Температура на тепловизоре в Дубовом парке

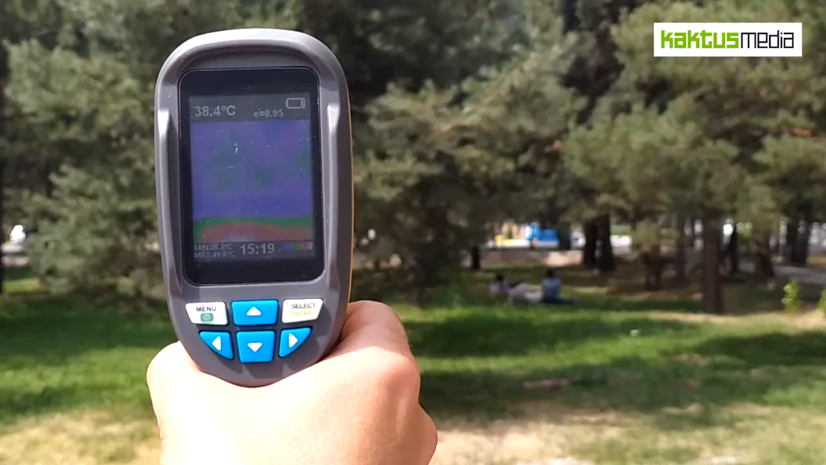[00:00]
On screen: spot 38.4°C
Это у нас с вами, мы находимся в парке Победы, который находится на Советской улице, ну, Южные Ворота, иначе называется, в народе.
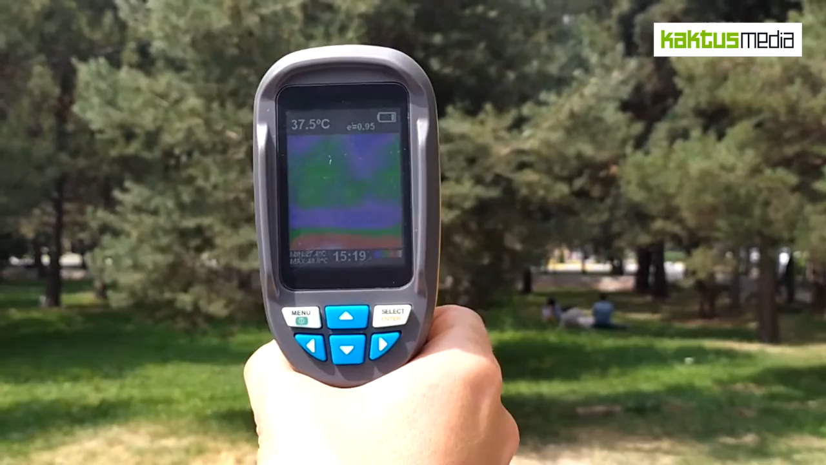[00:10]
On screen: spot 37.5°C
Здесь мы видим с вами сосновый бор, который был посажен, и люди комфортно отдыхают, находясь в тени деревьев, на газоне. Так и должно быть. Как мы видим, здесь температура составляет 37 градусов.
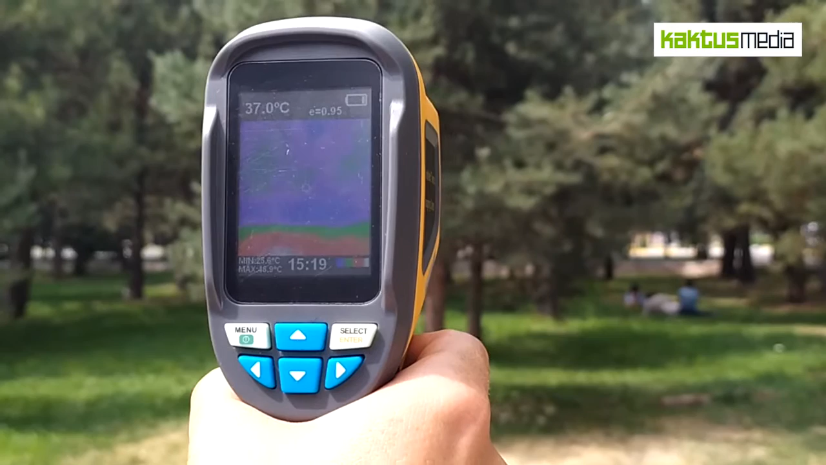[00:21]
On screen: spot 37.0°C
Это на поверхности асфальта, на поверхности брусчатки, да, 53 градуса.
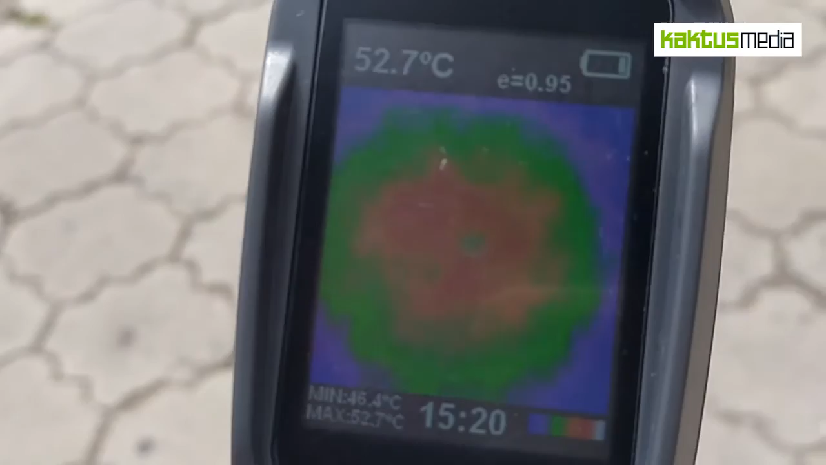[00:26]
On screen: spot 52.7°C
В случае, касаемо, что травы, там, конечно, температура сильнее падает.
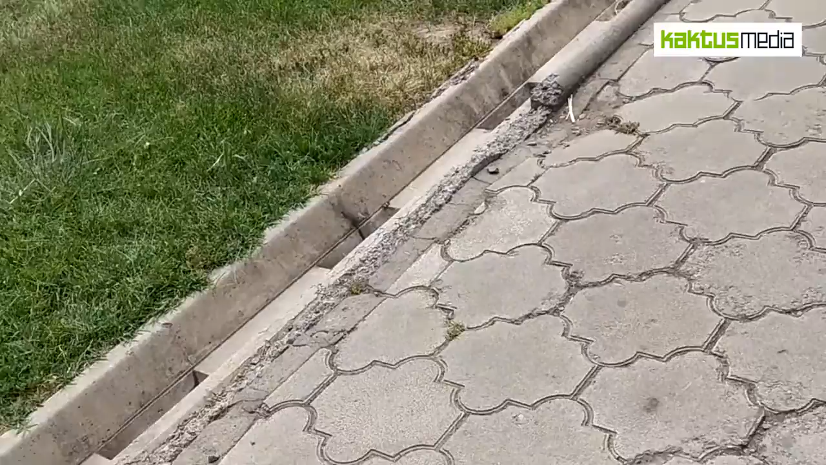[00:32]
Здесь она уже у нас составляет
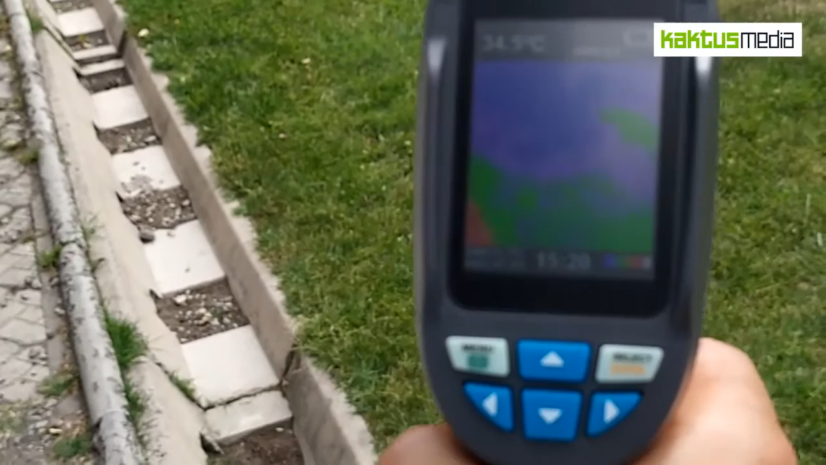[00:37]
34-35 градусов.
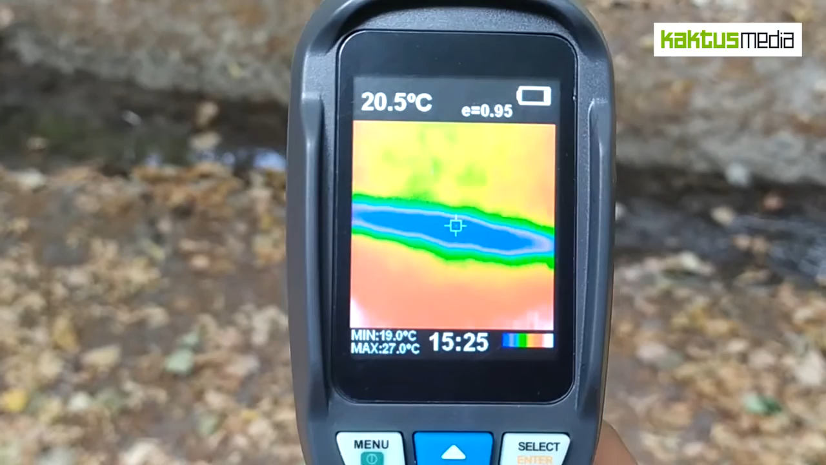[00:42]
On screen: spot 20.5°C, max 27.0°C, min 19.0°C
Там, где вода проходит, благодаря тому, что испаряется влага, мы видим с вами температуру в районе 20 градусов, ну, 19,5. Это как раз орег.
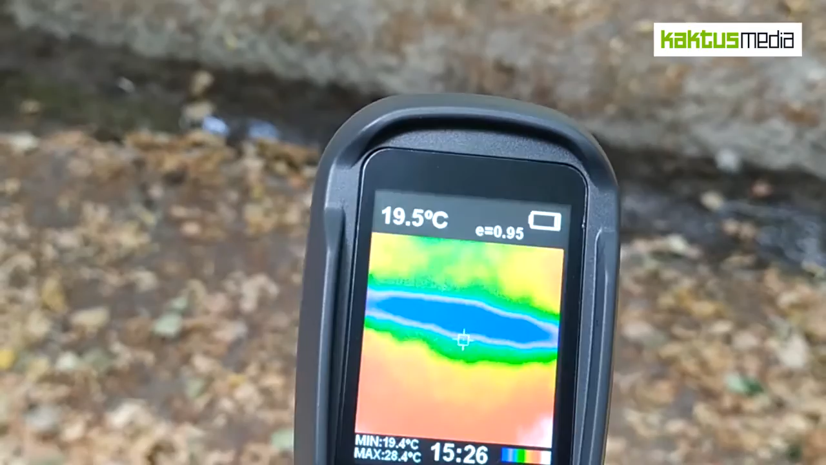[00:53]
On screen: spot 19.5°C, max 28.4°C, min 19.4°C
Что касаемо температуры поверхности земли, то здесь мы даже вот рядом земля, мы видим, что она разогрелась у нас с вами в районе 29-30 градусов.
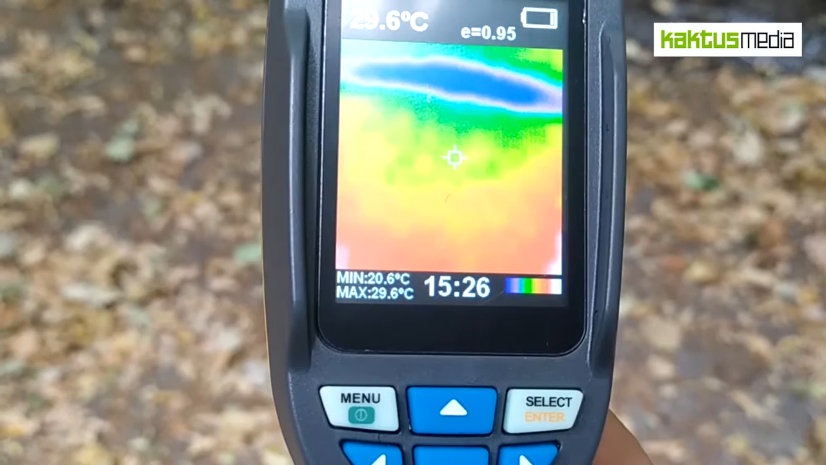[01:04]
On screen: max 29.6°C, min 20.6°C
Вот на данный момент мы с вами находимся на Южной магистрали.